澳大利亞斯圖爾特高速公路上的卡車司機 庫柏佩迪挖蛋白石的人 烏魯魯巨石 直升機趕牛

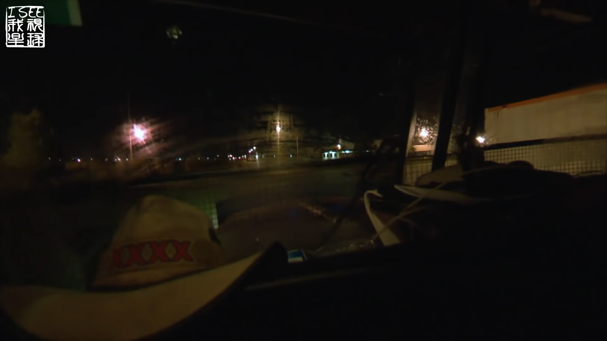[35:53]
Es ist kurz nach 3:30 Uhr morgens, als Rick den Truck zum Schweigen bringt.